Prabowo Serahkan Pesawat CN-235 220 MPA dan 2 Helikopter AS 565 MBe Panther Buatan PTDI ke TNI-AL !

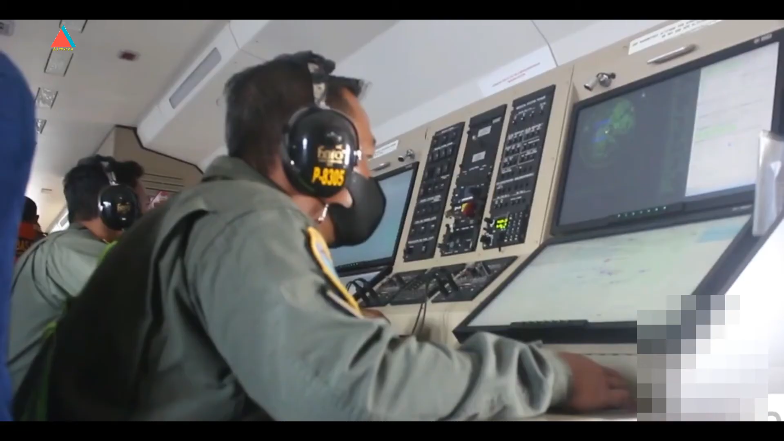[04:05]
seperti Tactical Integration System with an Operator Workstation, COM System, Self-Protection System, dan lainnya.